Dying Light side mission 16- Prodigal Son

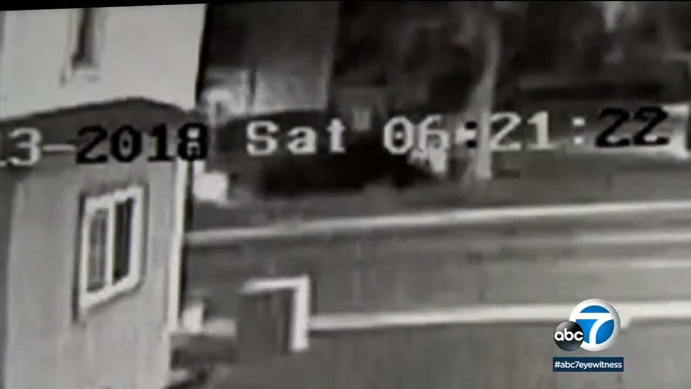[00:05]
It shows a car going airborne and crashing into the second floor of an office building. The car plowing through a window.